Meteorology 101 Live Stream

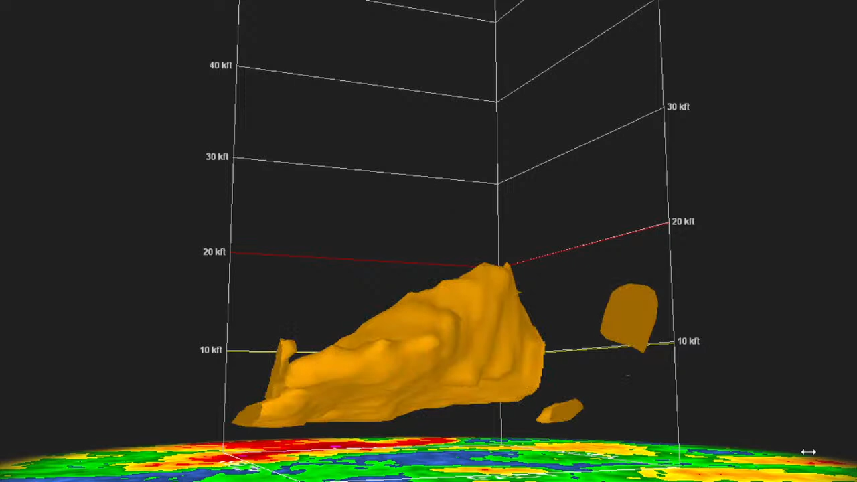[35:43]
pull this back i mean the green you're at um
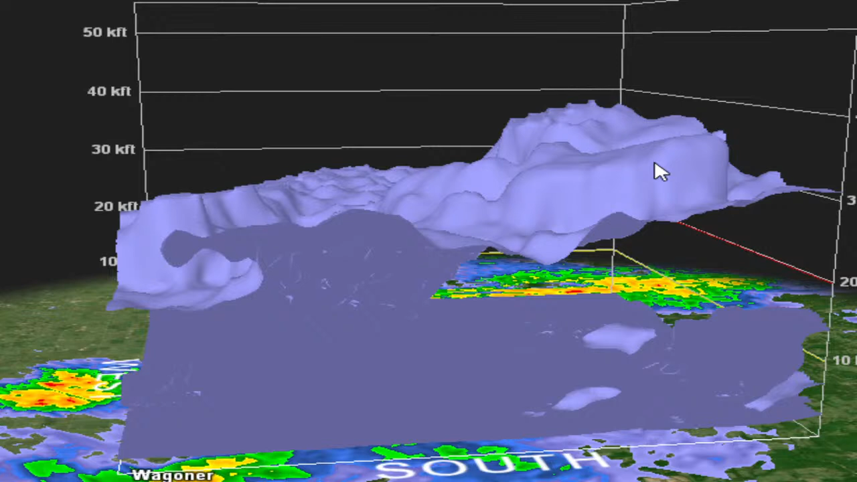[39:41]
all right so you see that lower dbz that's just lower reflectivity um that's outlining that storm
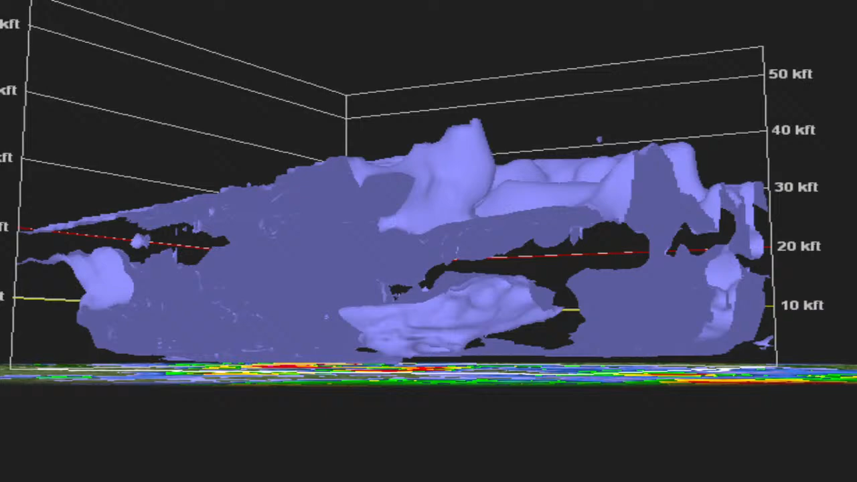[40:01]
so that's reflectivity from the radar we're just taking one one scan from that so let's go get into the higher reflectivities and then you start seeing that structure in the center of that storm once you get into the greens about 30
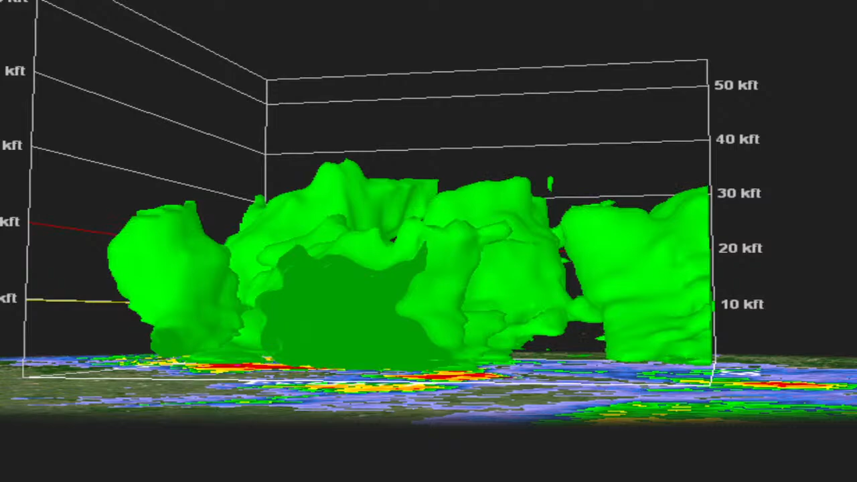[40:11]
to 40 dbz's on that reflectivity it's pretty uh
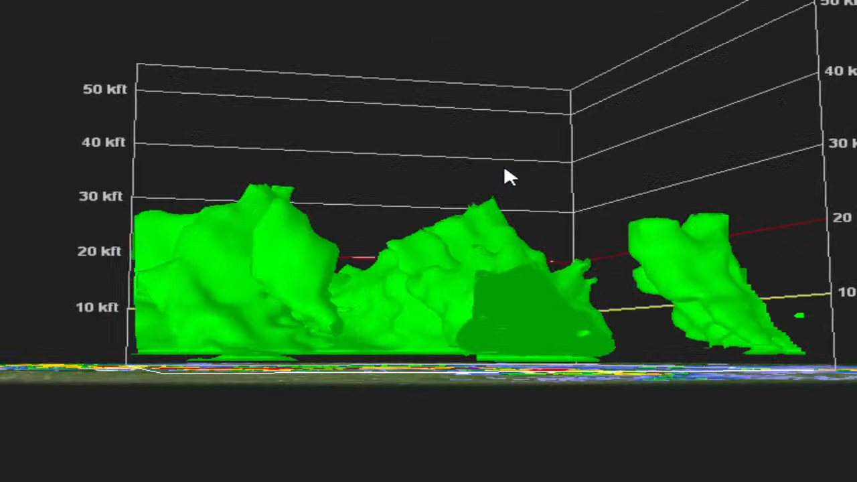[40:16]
pretty decent precip right there so if we go to let's
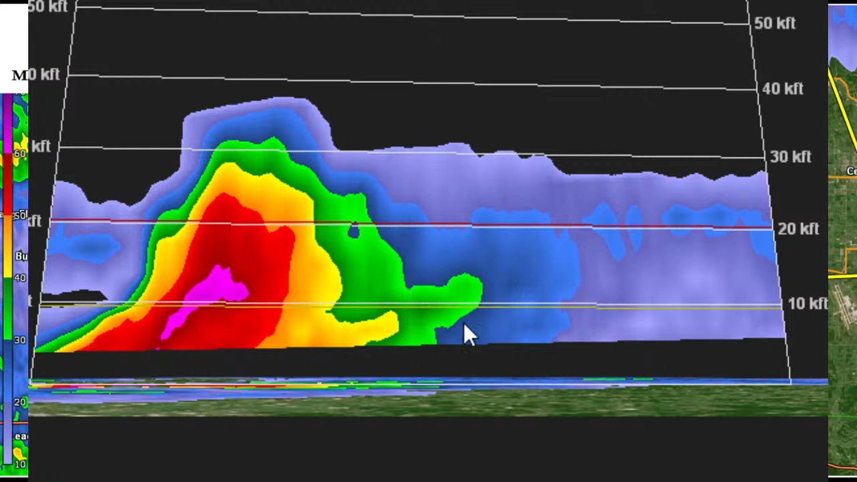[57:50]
then you get out of them and then that's why it looks like the cell moves and see how it's angled at that let's go down this way that's more vertical